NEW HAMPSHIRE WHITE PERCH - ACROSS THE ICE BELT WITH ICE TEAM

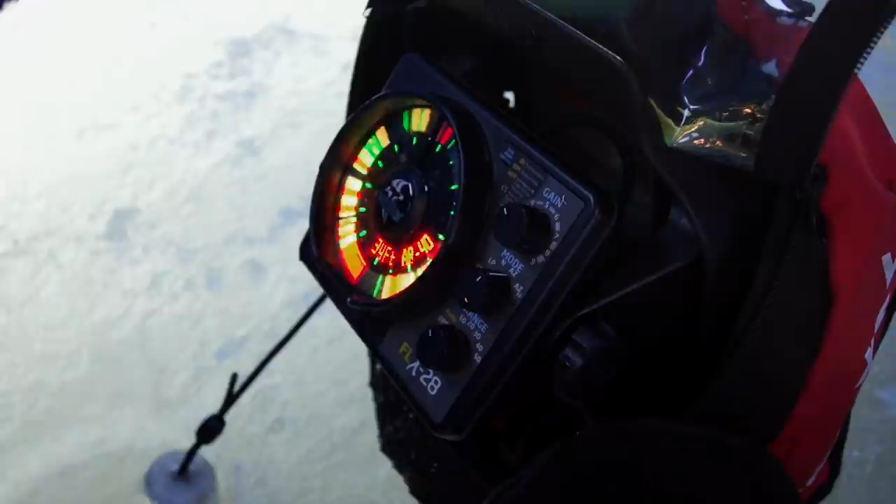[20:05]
Up high, that thing was moving fast, huh? Got him. Yeah, that was cool.